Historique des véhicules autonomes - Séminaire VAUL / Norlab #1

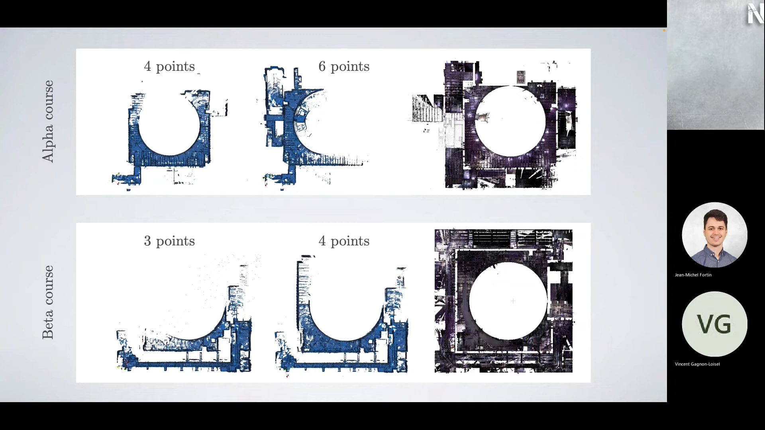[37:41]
Il fallait comme un peu forcer l'exploration de passer ce long tunnel-là. Je pense qu'il y avait un objet à trouver si tu le disais et après ça, pouvoir commencer dans les environnements un peu plus compliqués. Oui, quelques trucs scientifiques qu'on a poussés. C'est à peu près l'état de l'art qu'il y avait pour les noeuds de cartographie 3D. Un petit peu de difficulté avec la reconstruction de la localisation. On se rappelle, pour donner l'artefact avec la position à la bonne place, si la carte attard, si elle attard trop, même si on détecte les artefacts, on ne sera pas capable d'avoir les points. Puis, ici, en fait, on utilise le vecteur de gravité de la EU pour styliser un des...
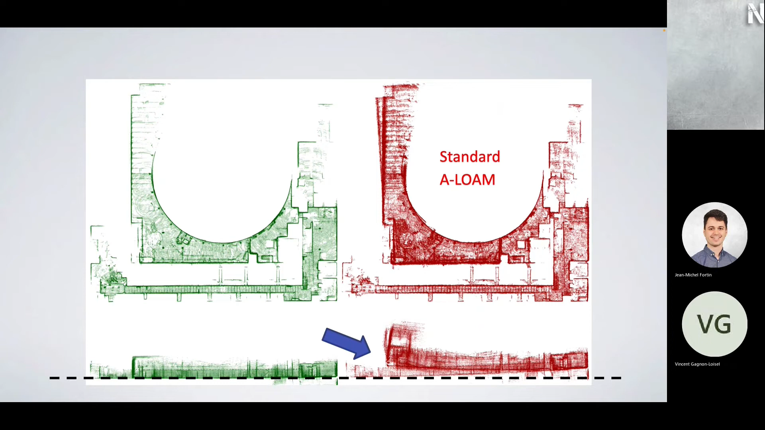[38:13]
2 des 6 degrés de liberté pour la localisation. C'est exactement ce que je viens de dire.
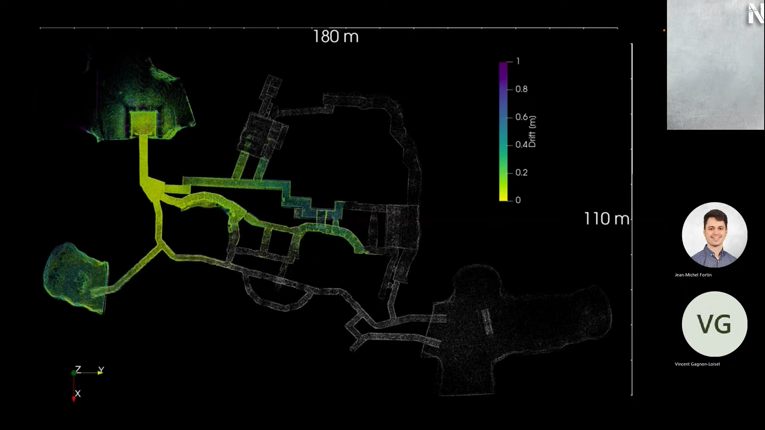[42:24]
Oui, des petits exemples sur la localisation de couleur en fonction de la dérive que les véhicules avaient. Ça, c'est notre parcours final. Puis à la fin, le DARPA nous a donné leur vérité d'arrain. Ce qui est en blanc très, très pâle ici, c'est ce qu'il y a eu, c'est ce qu'eux fournissaient après la compétition.
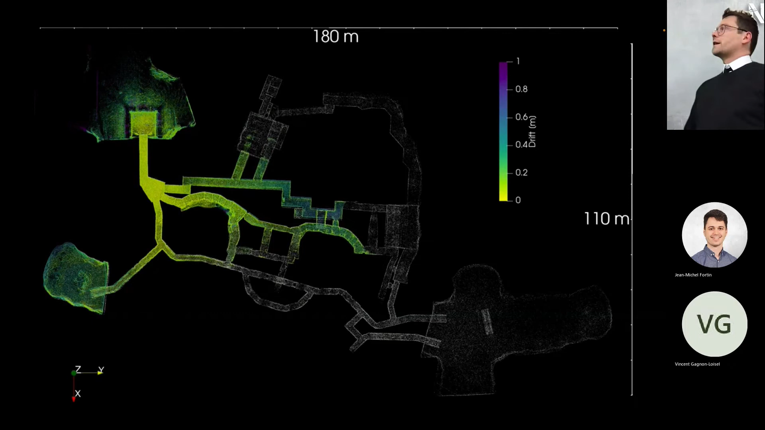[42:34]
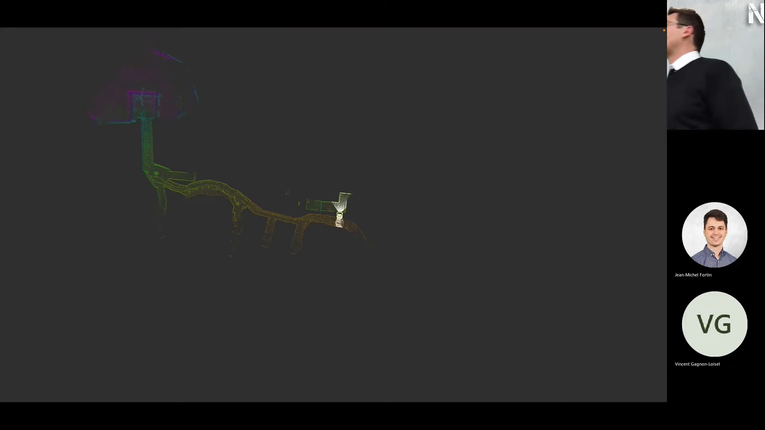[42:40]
Un autre vue, après, on pourrait retourner sur le site pour faire nos expériences. Ici, c'est les algos cartographies temps réels qu'on a.
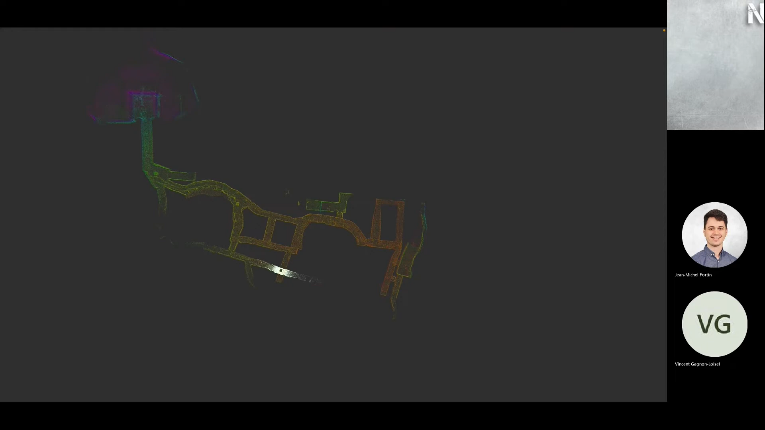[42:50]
Le capteur blanc, c'est le champ de vision de ce que le robot voit. Ça donne une idée de la grosseur de la pièce.
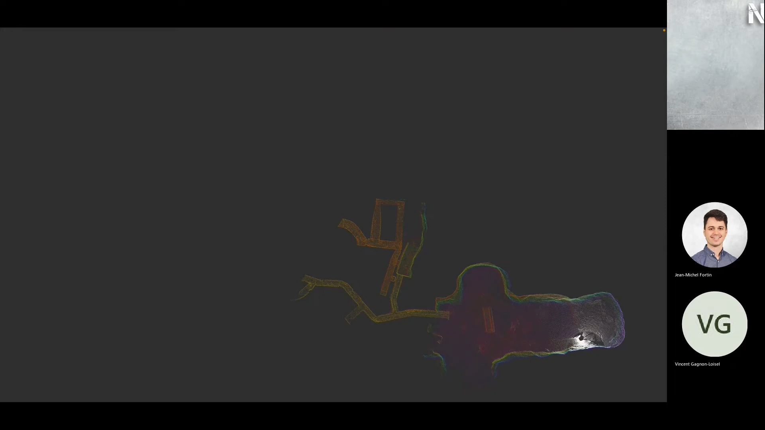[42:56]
Ici, on a la carte, la partie qui reste en mémoire pour garder notre temps réel et temps de couleur.
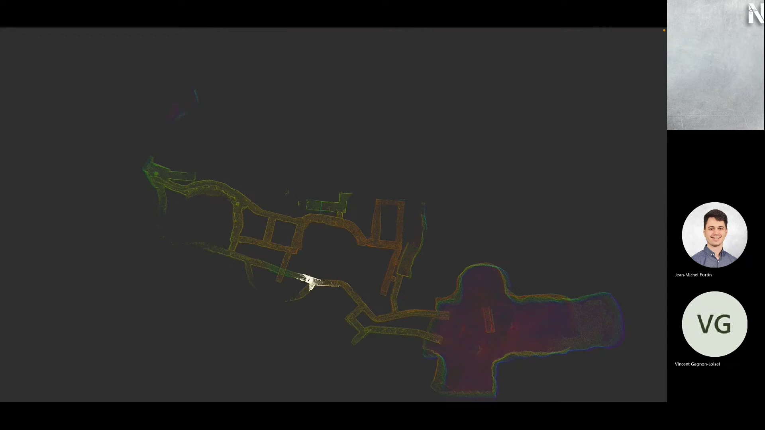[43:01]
Ici, c'est le parcours après la compétition.
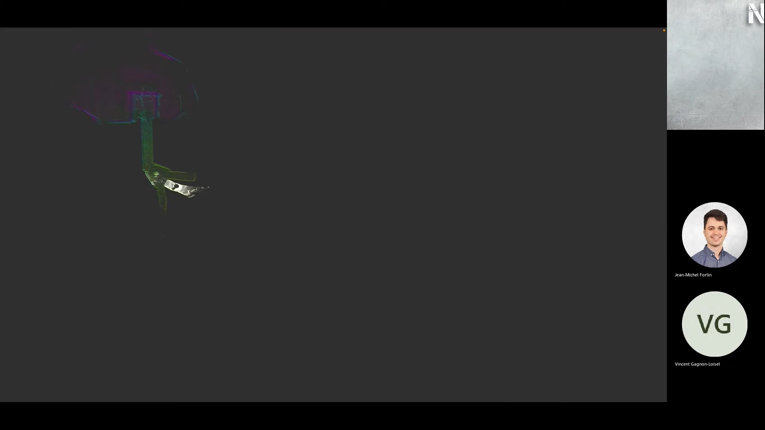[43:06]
pour le total,
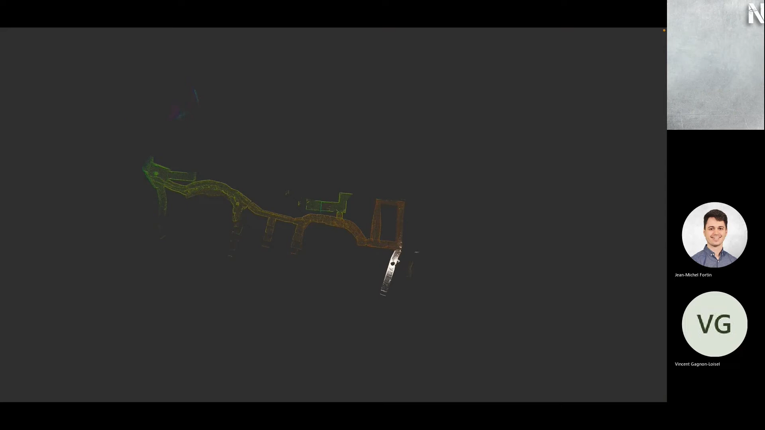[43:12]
nos algos étaient suffisamment précis pour ne pas avoir excessivement de dérive. Ici, c'est aussi des vidéos en post-traitement.
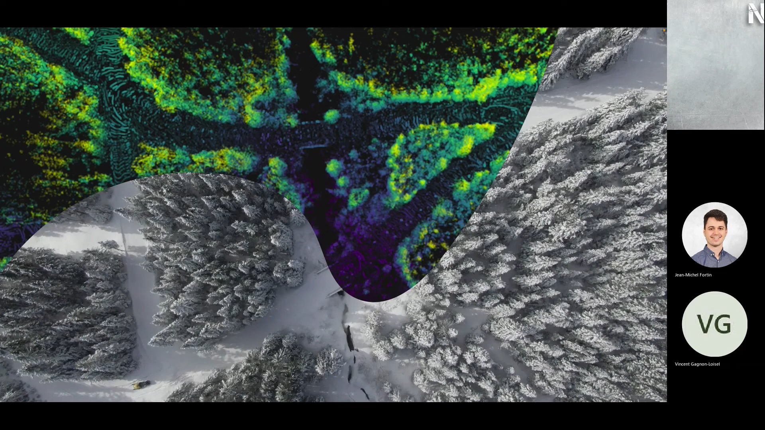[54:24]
météorologiques là c'est qu'on utilise le lidar au lieu d'être sur les caméras ça nous donne une meilleure stabilité on voit ici le type de représentation qu'on fait pour ces circuits là
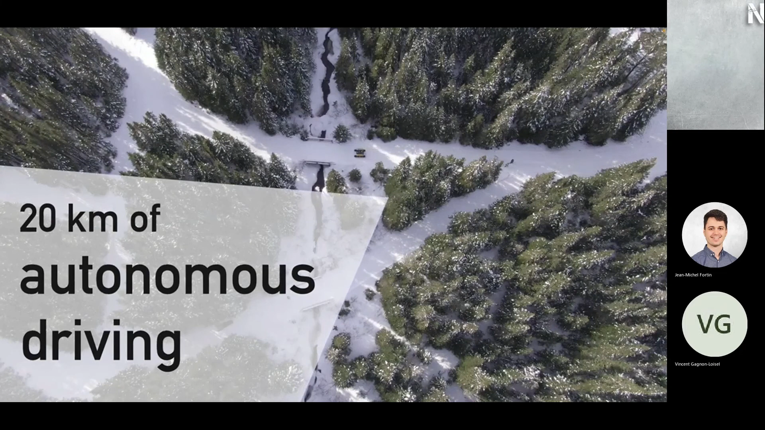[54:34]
cette vidéo de quelques secondes monte à peu près tous les bouts on a pu faire on était en mode teach and repeat ça fait
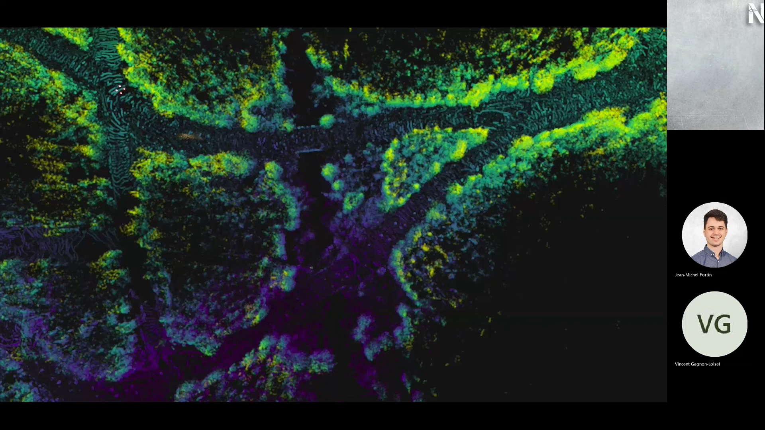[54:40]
qu'il y a eu une fondue au début on voit ici que la cartographie ressemble on
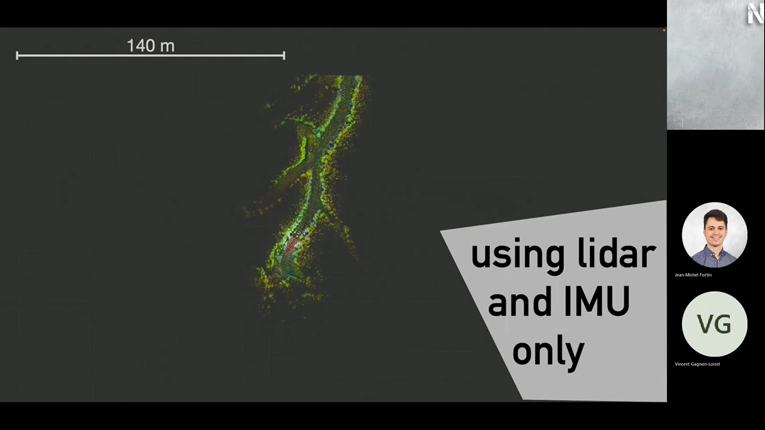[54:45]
est dans une forêt on suit les sentiers mais ça ressemble drôlement à explorer des grottes au bout du compte